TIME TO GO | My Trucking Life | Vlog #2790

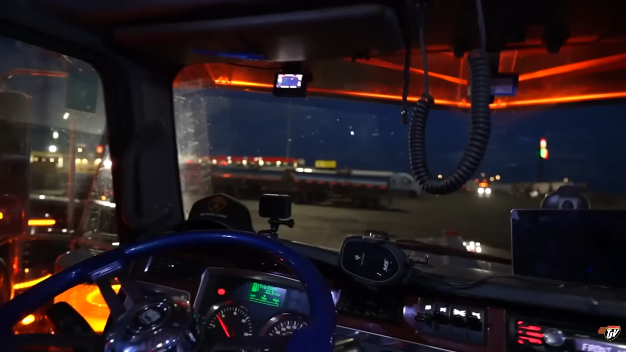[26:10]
How do I say this? Over here. We don't have to worry about people parking that way over there and blocking us in. Ooh, that guy's got some backup lights over there, eh?